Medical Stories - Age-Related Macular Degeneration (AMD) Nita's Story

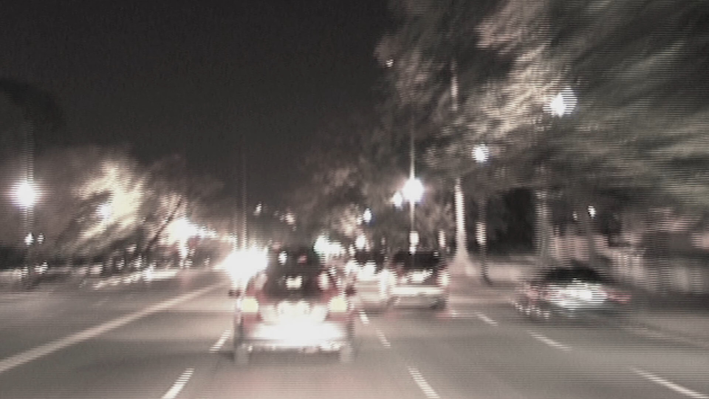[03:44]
and then in the headlights coming at me were blue.